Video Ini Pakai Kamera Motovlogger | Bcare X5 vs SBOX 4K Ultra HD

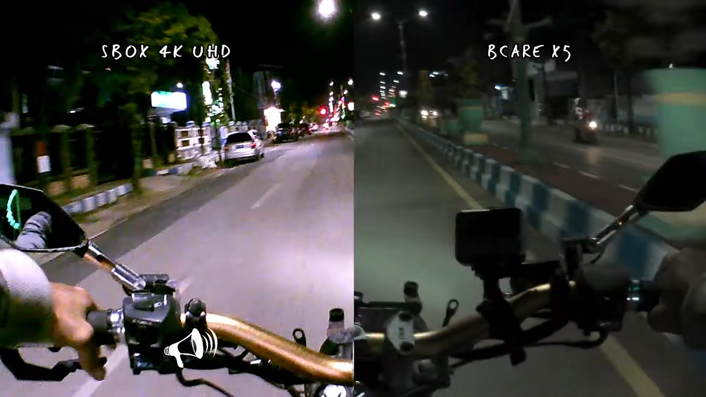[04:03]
Guys, jadi seperti inilah kualitas malam untuk motovlog dari kedua action cam ini. Settingannya aku ganti guys, exposure aku pakai plus 3 semua ini guys. Gak tahu ada pengaruhnya atau enggak itu guys. Kalau di GoPro sih ada pengaruhnya itu,
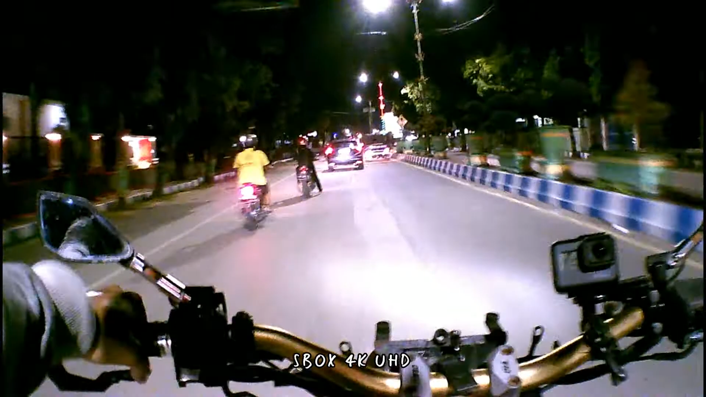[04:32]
cuma si GoPro cuma sampai plus 2 dan minus 2 guys. Jadi gini guys,
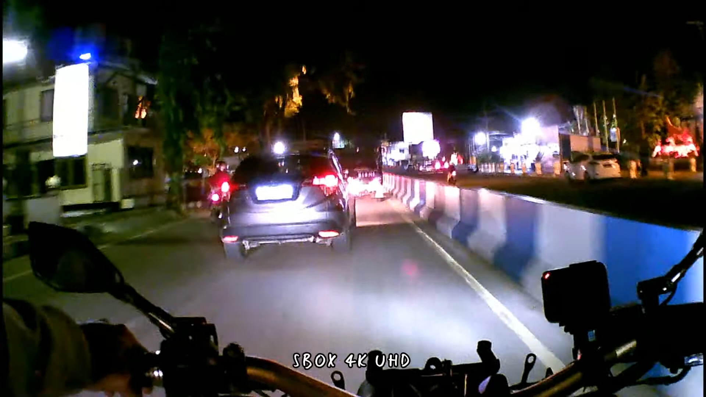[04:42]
lampu-lampunya itu seperti apa guys, apakah kelihatan apa enggak guys.
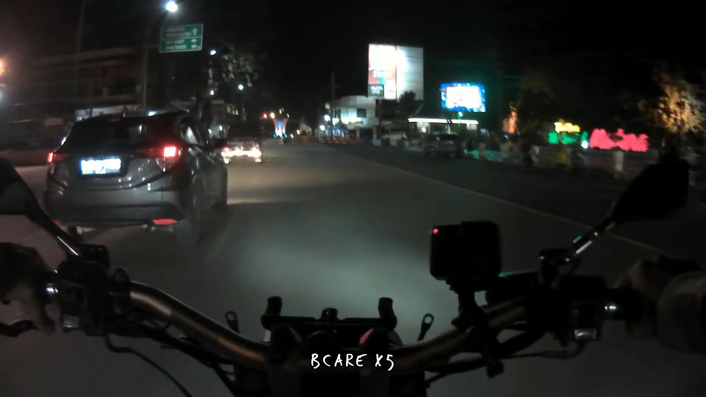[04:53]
Oke, aku lewat yang agak-agak gelap. Kalau dari segi suara itu seperti apa guys? suara kalau ditaruh di strap dada ini ya, pakai strap dada ini. Bagus nggak sih? Suaranya jelas nggak sih? Kalau menurut aku, si Biker ini lebih apa ya?
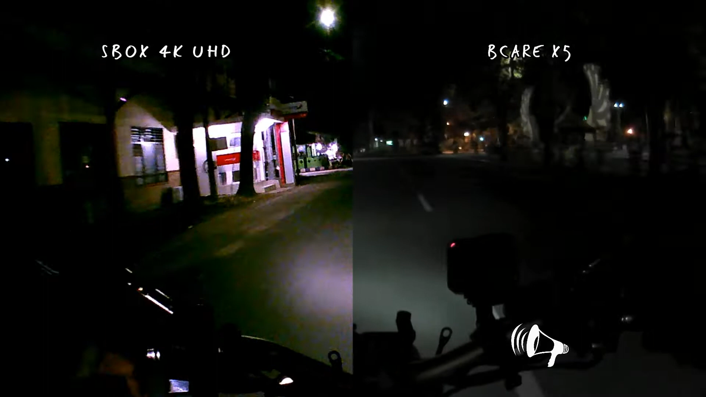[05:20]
Lebih peka suaranya. Tapi sayangnya itu jember guys suaranya. Suaranya banyak noise-nya. Kalau dibuat ngebut, mungkin banyak noise guys.
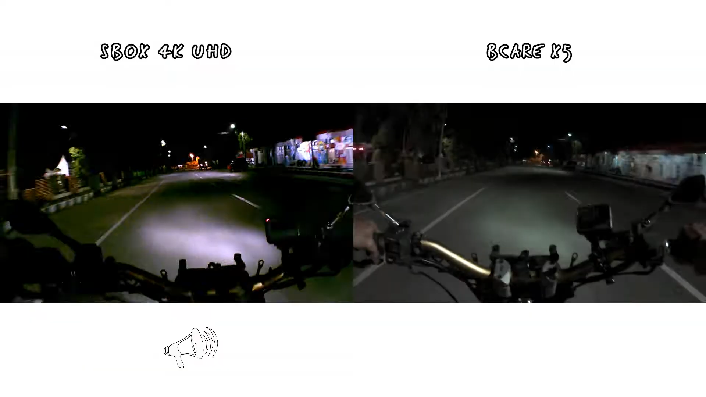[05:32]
Bawa ke yang agak gelap lagi guys. Ya ini gelap ini guys.
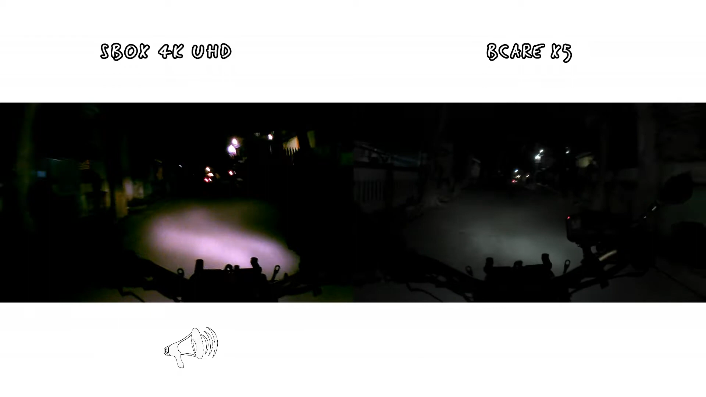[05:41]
Oke. Ini gelap di sini guys. Cahayanya ya cahaya pantulan doang gitu guys.